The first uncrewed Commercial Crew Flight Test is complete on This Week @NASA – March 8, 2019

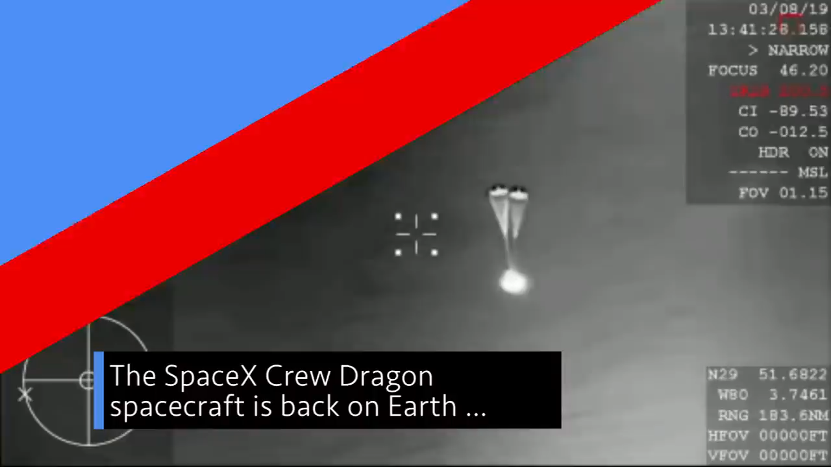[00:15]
The SpaceX Crew Dragon spacecraft is back on Earth after successfully completing its uncrewed Demo-1 flight test to the International Space Station …